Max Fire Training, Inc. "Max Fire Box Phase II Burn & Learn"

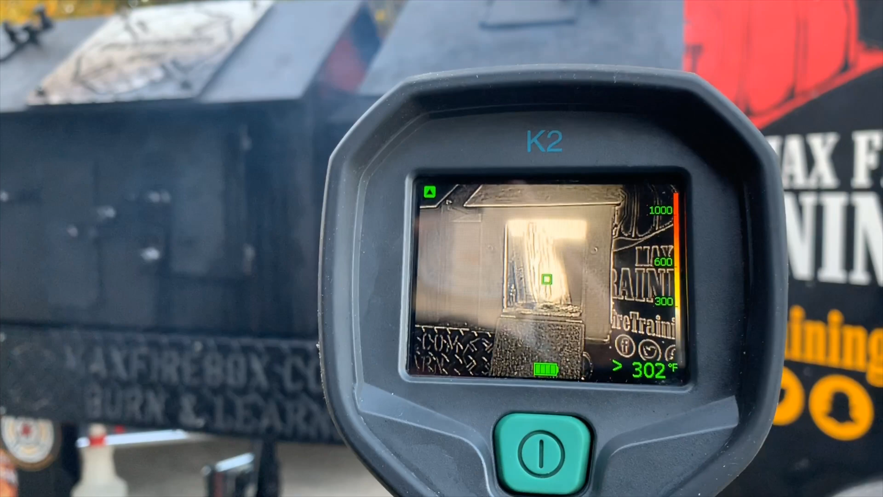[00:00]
On screen: spot 302°F
watch the refresh rate on the camera see how it changed you have the triangle in the left hand corner that means the camera
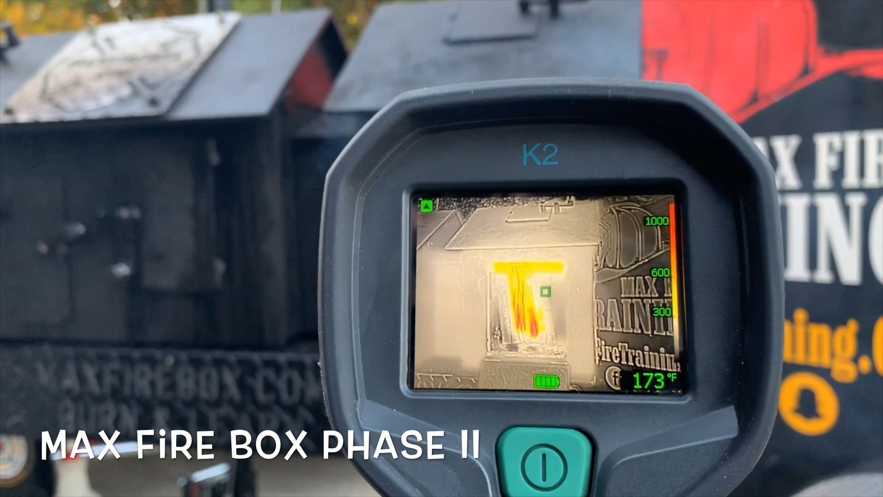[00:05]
On screen: spot 173°F
went to low sensitivity when there's no triangle that means it's in high sensitivity
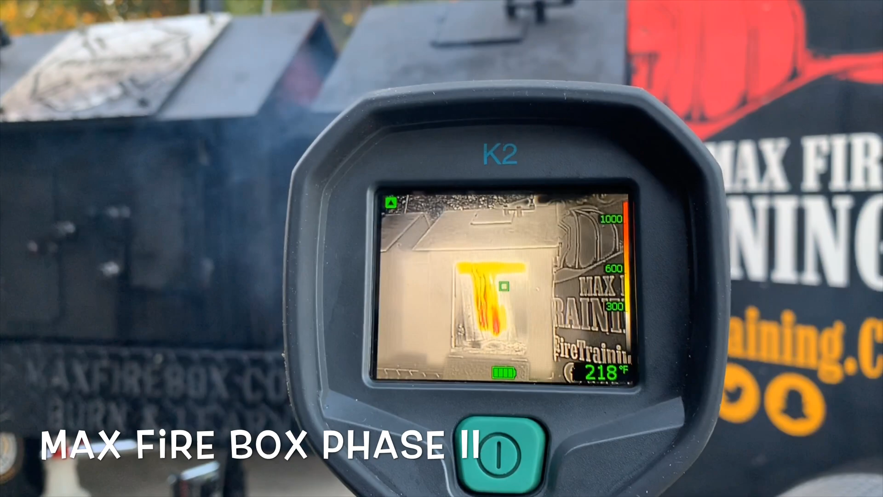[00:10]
On screen: spot 218°F
now corbs let's go down with it let's take that triangle off
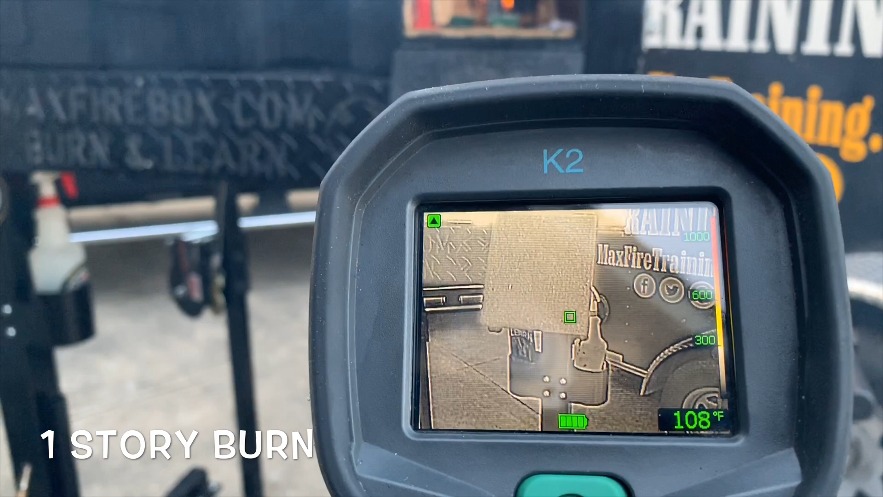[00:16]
On screen: spot 108°F
triangle comes off all right not yet not yet and now it's gone all right so now that camera's in
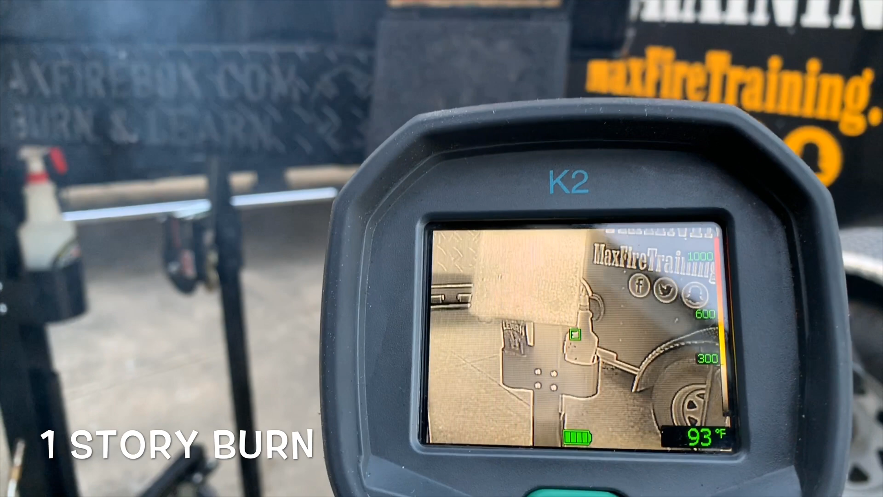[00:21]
On screen: spot 93°F
high sensitivity we're going to come up it's going to switch to low
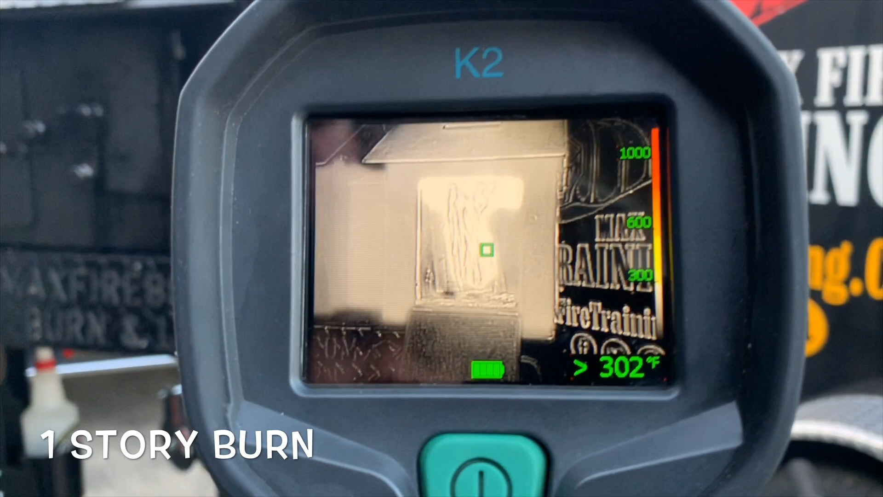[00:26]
sensitivity watch it change and then watch the triangle come on all right see the camera change
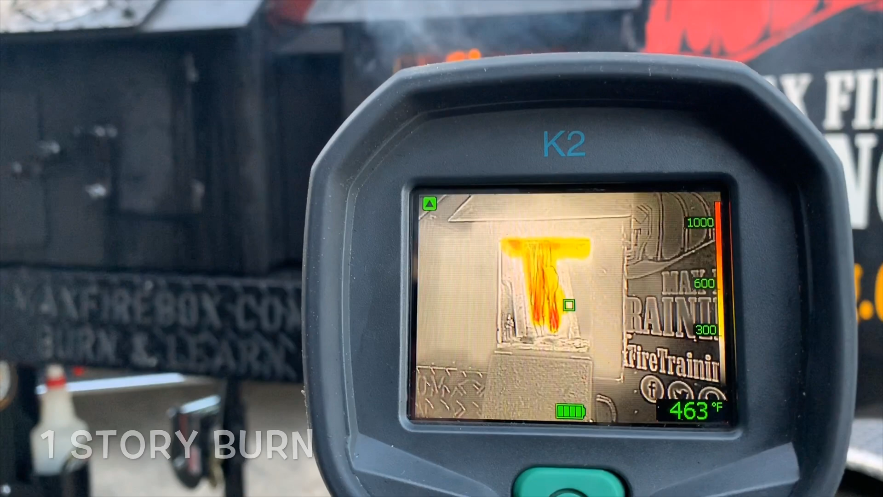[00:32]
On screen: spot 463°F
it changed gears now you can tell exactly where to put the moisture so you can see the fire burn in there
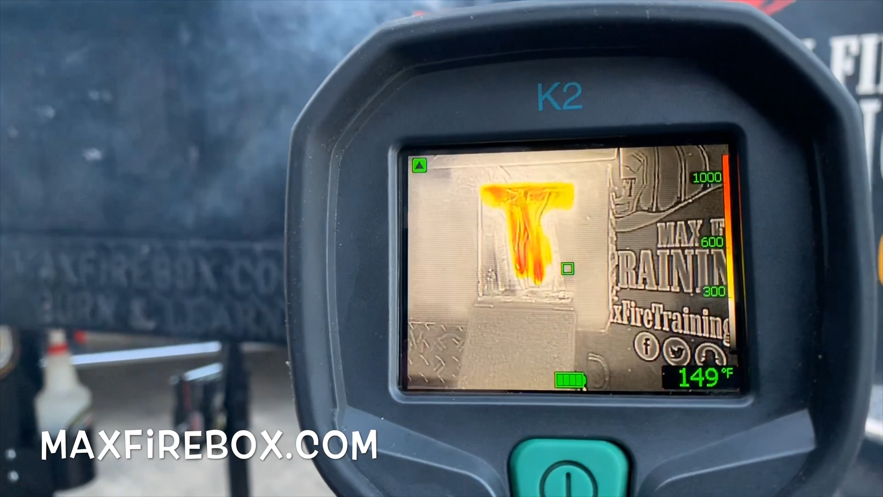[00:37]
On screen: spot 149°F
so that's with the k2 let's take a look with the k65 let's take a
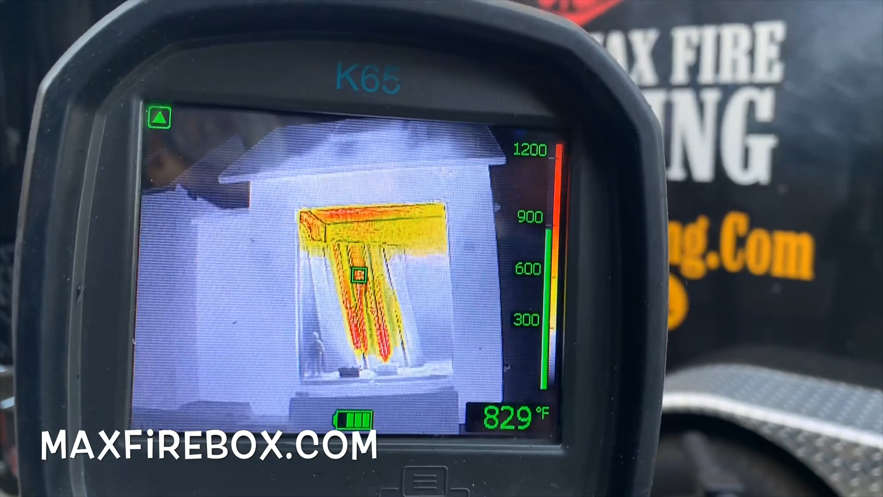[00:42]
On screen: spot 829°F
look here you can see how the triangle's on we're going to go low with it take it off
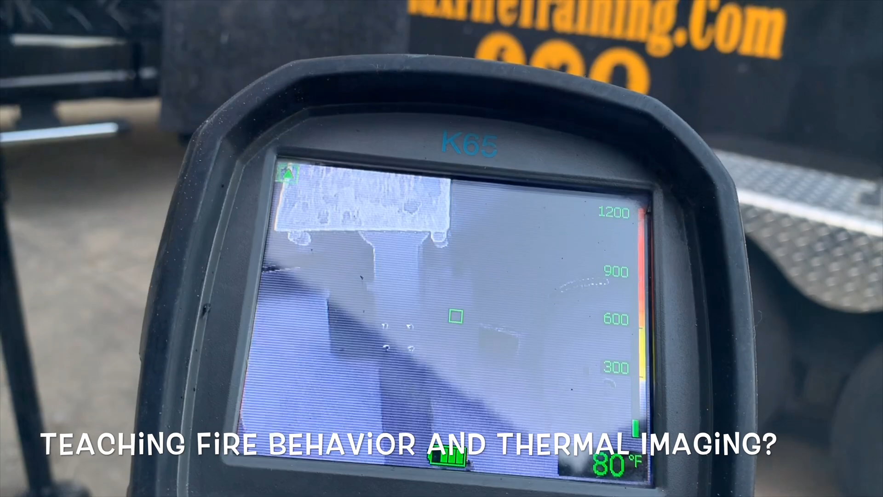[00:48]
On screen: spot 80°F
we'll watch that triangle go off see it the image how it changed how much more definition you have in the stand of the max firebox we're going to bring it up
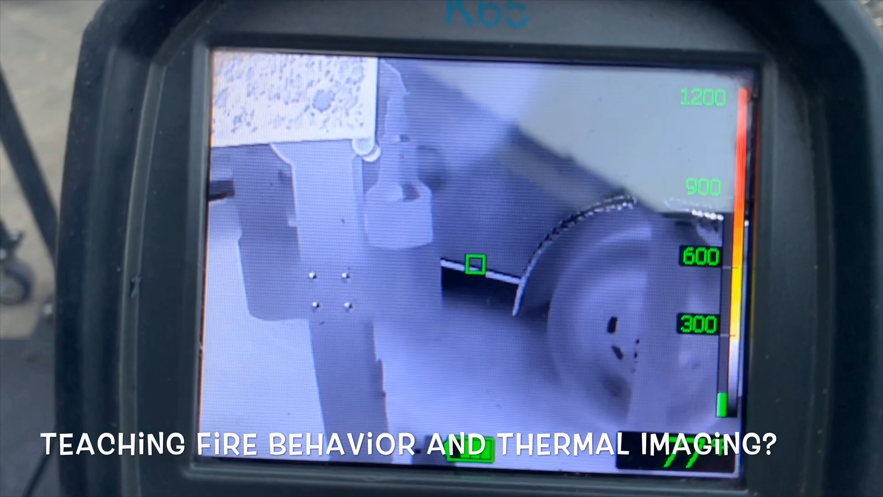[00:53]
we come up watch the camera change gears you'll see the triangle come on it goes to low sensitivity